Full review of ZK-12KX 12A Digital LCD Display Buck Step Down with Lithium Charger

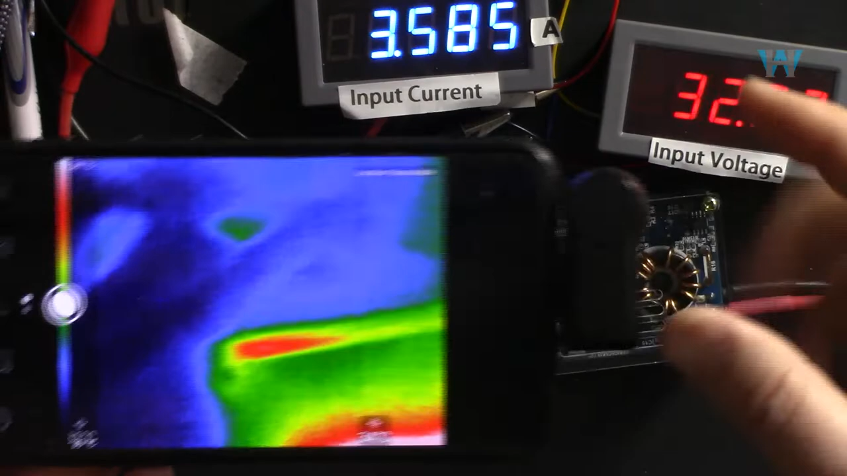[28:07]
so I'm using this thermal camera.
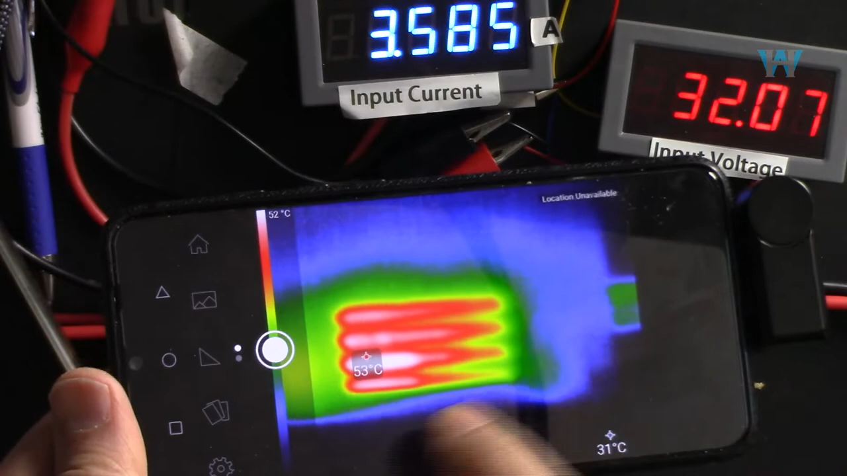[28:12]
On screen: scale top 52°C
This spot is 53 degrees, my finger, and here that's the hottest spot.
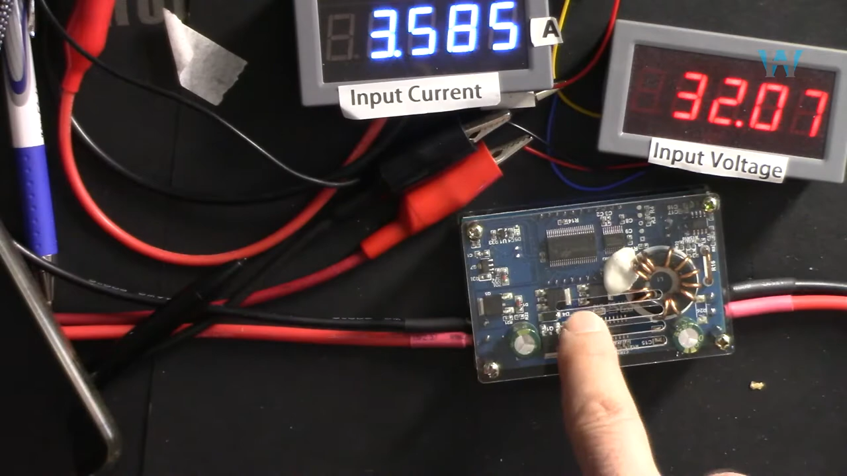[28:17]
And let's turn it around and look at this side.
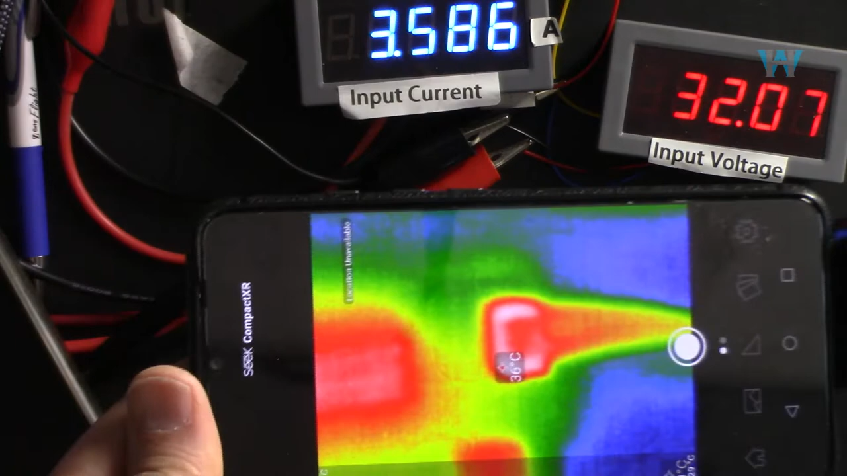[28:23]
The hot spot is this wire in this area